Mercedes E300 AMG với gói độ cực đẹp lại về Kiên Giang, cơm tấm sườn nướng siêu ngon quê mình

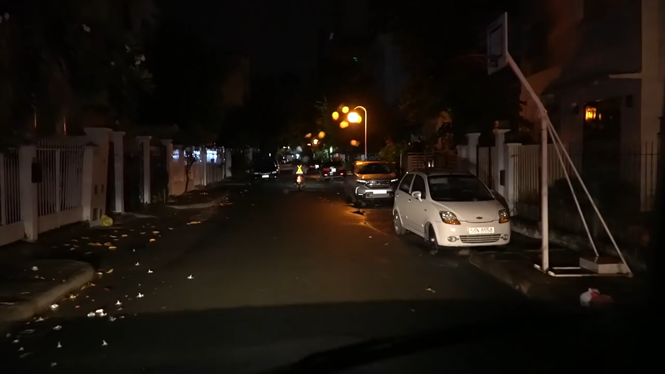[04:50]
Thì cái đường này nó bị rào lại rồi buổi tối, không có cho xe bên ngoài đi vào cái khu này giống như cái khu nội bộ riêng vậy đó. Nhưng mà rất là may có anh bảo vệ anh mở cửa ra cho Duy luôn. Hên quá, thôi em phải ve lại á. Duy dễ thương quá, hôm nay ông gặp ông chịu liền